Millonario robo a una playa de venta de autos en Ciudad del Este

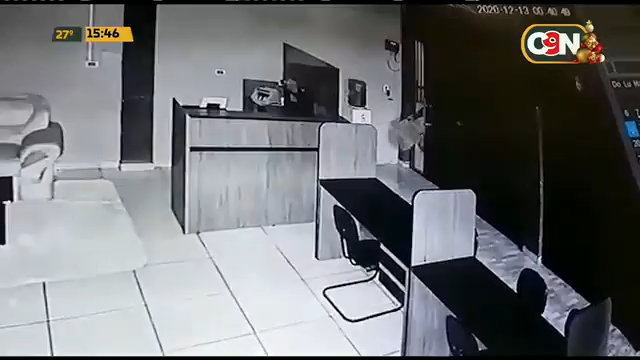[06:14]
Ahí vemos el momento en que va ingresando. Tenía el rostro totalmente cubierto para evitar ser identificado. También en ambas manos llevaba guantes para evitar dejar huellas daltilares. Se utilizaba lo que sería una especie de repasador, toalla, algo por el estilo, para ir arrastrándose. Esto es al menos lo que registraba las cámaras de circuito cerrado,
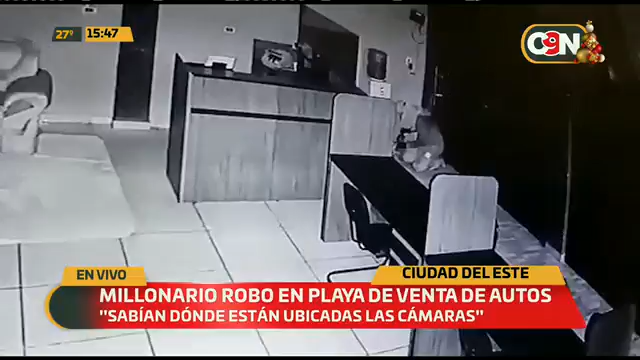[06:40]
ya que después no pudo seguir captando al delincuente porque empezó a realizar maniobras para evitar que lo siguiera filmando. Ya veíamos también en otro momento cómo llegaron a cortar los cables donde se encontraba el